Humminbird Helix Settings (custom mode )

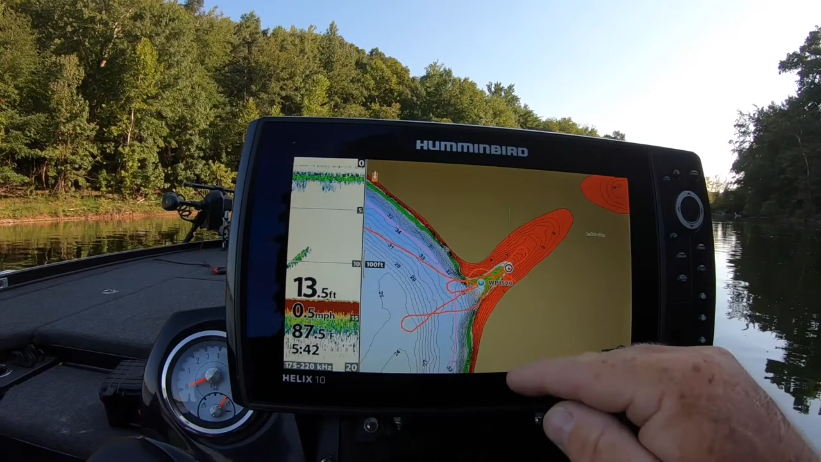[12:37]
On screen: depth 13.5 ft, water 87.5°F, speed 0.5 mph
Is idle. In the green. And that should be where your fish are located. I don't think they'll be any deeper than that. Unless like. The tree could be in like 20 foot of water. Then they'll be suspended over top of it.